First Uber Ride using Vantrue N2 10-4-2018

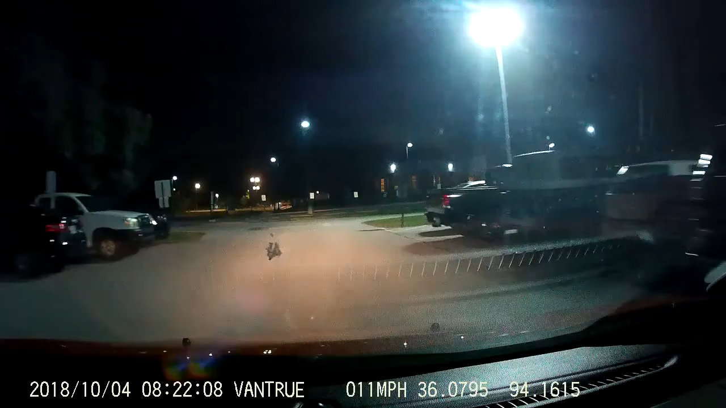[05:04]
uh another another thing here which is the oh it's for the iphone 8 and 10 i will go over this in in a later video so you all can see it and i'll do i'll do a review on all of this stuff i even got
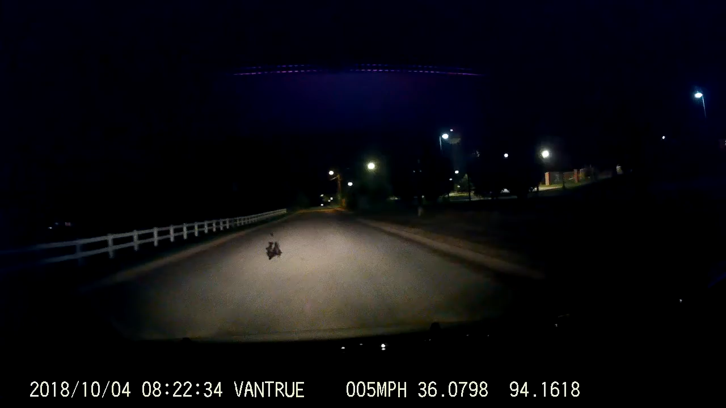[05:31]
a uh it's like a three port cigarette adapter with four four things of the uh of the um uh usb port so this is where i am going now i've got the gps hooked up on
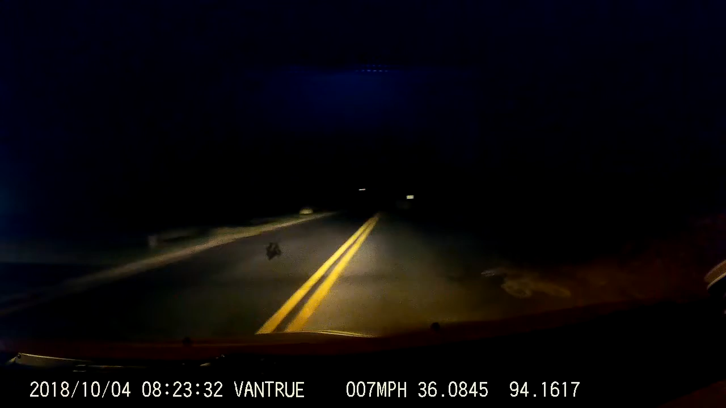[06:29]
into uber cam what i will do is i will leave a uh discount code if there is one
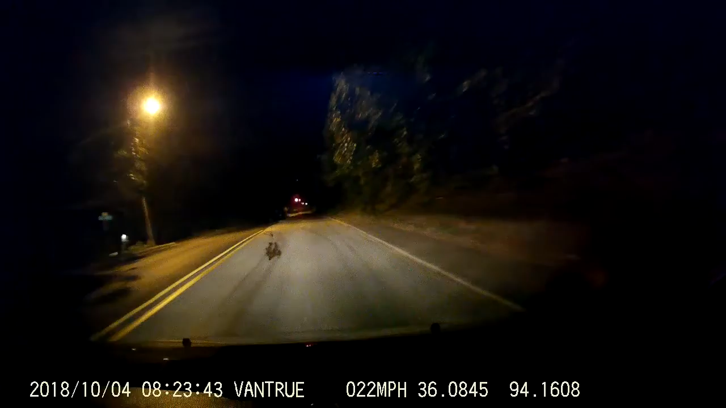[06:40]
in this video where you all can check it out because i got it from amazon.com so um that's where i got it from now even though even though the uh screen has gone black which that is for i guess you could say security uh it really is still there i've just got to press ok and it's back
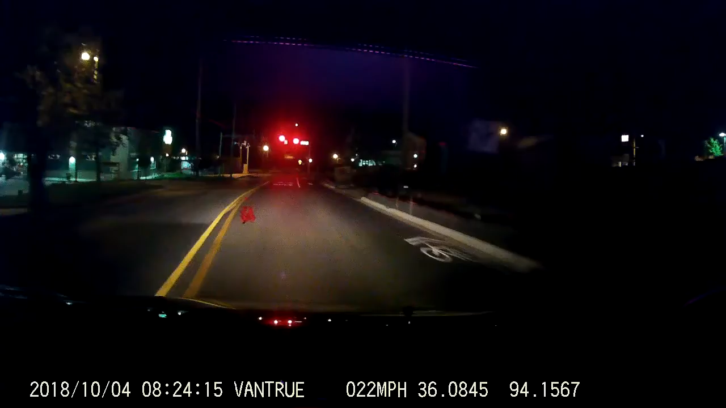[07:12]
so uh like i said i will work on trying to get the uh trying to get the um thing figured out when it comes to when it comes to the infrared um
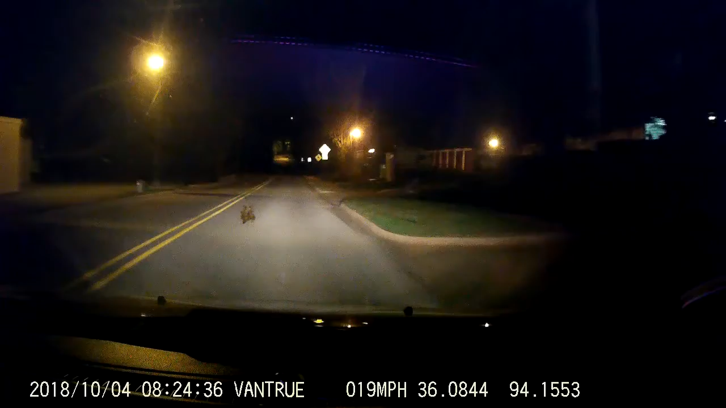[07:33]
right now right now like i said it's just it's it's in it's initial phase i have it at 1080 by 720 or 720 by 720p so that is the initial one that i'm starting out with um there are there's another one